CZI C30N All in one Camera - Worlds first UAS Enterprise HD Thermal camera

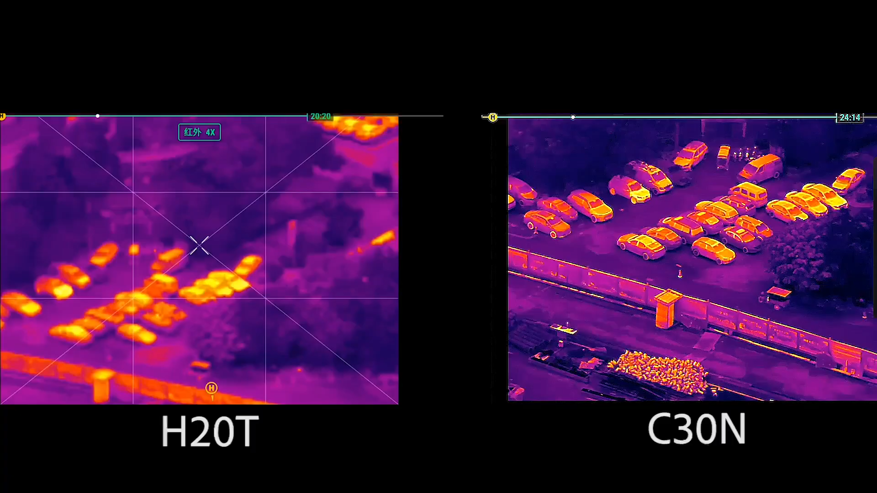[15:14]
the strength of this is the thermal camera and its resolution opinions are subjective but i wanted to give you actual data